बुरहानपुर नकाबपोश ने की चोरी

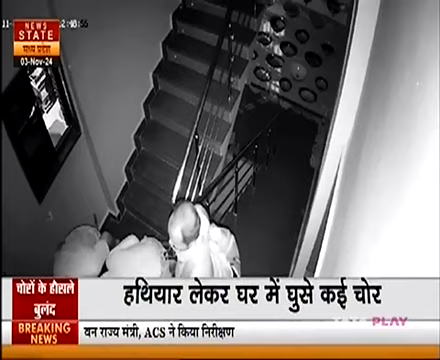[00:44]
دیکھنے کو ملی گھر میں چور گھسے اور لوگوں سے گھر کے اندر کے مارپید بھی کی زیور اور بائک لے کر کے بھی فراغ ہوئے فلال کیس درد ہوا ہے